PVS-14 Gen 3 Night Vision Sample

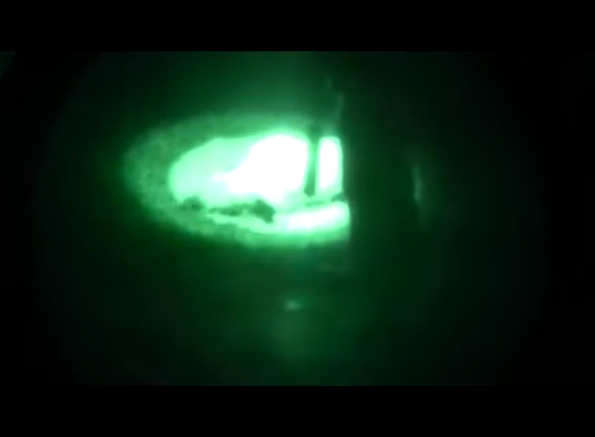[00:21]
Let's see, y'all hit that, what, 8 times? Is that one? Yep, there's one right there. I got one. There's another one on the right, too.
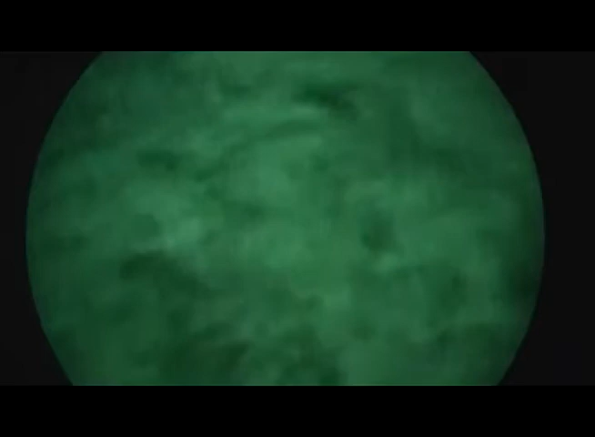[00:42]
That's a big pig. There's more over there, too. There's another one limping off to the right. Off to the right, one.